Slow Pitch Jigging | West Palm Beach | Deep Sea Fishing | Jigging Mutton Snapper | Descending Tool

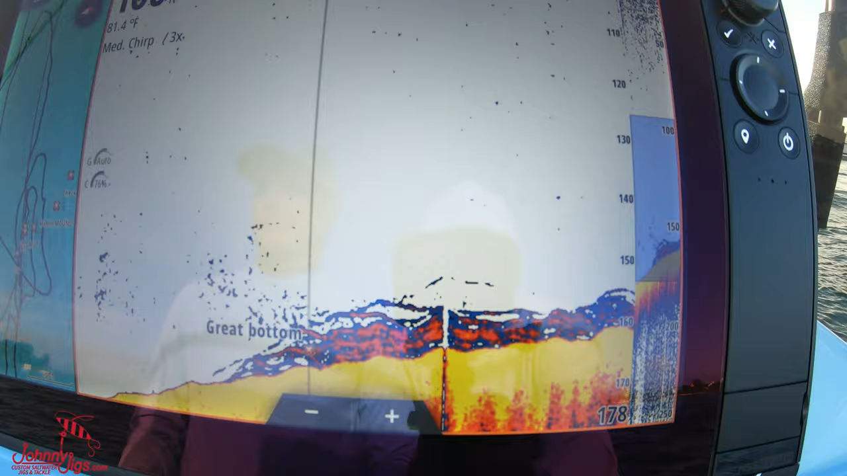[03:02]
And on his boat, he has the NSS Evo 3 with a 12-inch screen.
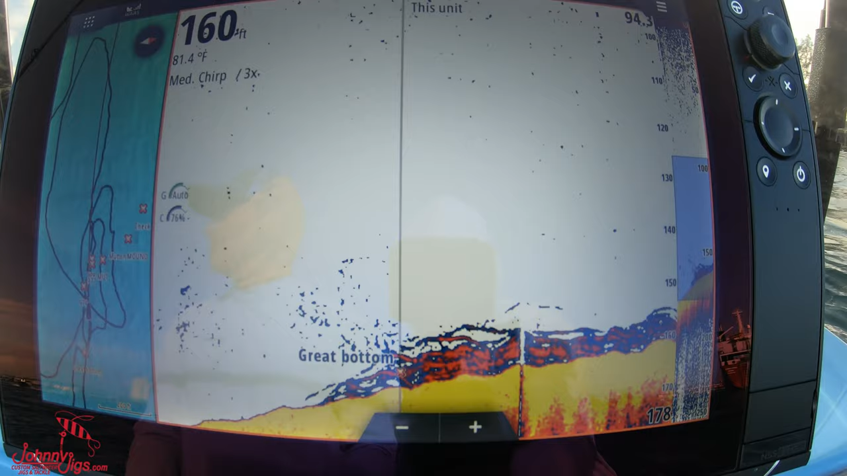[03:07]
On screen: depth 160 ft, water 81.4°F
It's the new one with the quad processor,
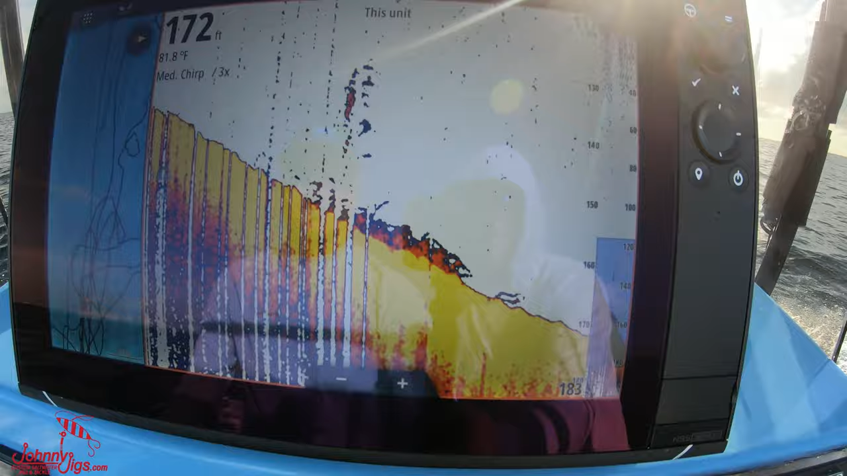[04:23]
On screen: depth 172 ft, water 81.8°F
Write those coordinates down, guys. All mutton snappers right there. So we're getting on our first drop right here.